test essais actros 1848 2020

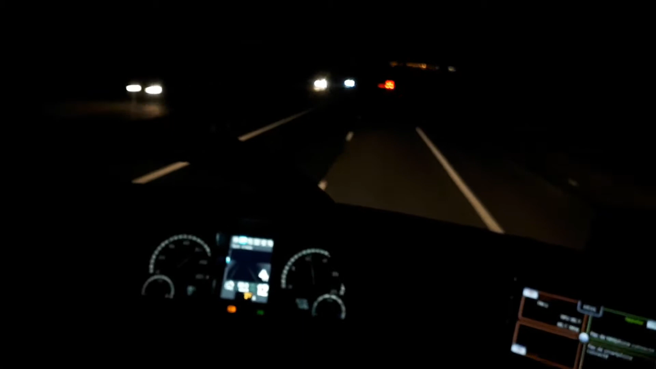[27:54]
Alors voilà ces maudits écrans là, dont on ne peut pas supprimer l'éclairage ou baisser encore plus. Moi j'ai un autoradio dans ma voiture qui est illuminé aussi, c'est un double DIN. Et je peux l'éteindre sans pour autant ne plus avoir la musique. J'ai plus aucune lumière, j'ai plus rien, il est en écran noir. Et c'est très bien. Et c'est vraiment très bien. Et là je cherche